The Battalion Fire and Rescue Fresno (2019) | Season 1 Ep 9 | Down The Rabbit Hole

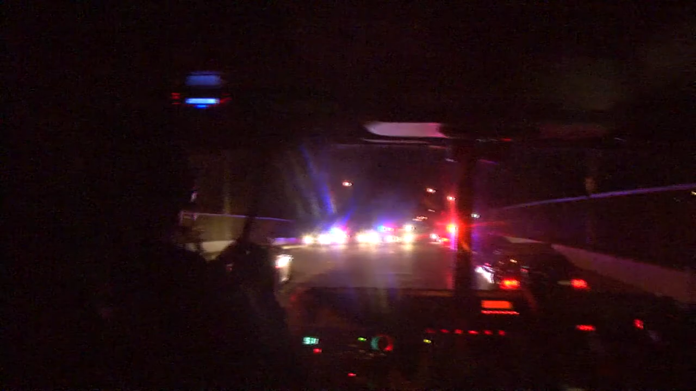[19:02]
The highway patrol has stopped all traffic going both directions. The highway patrol has stopped all traffic going both directions.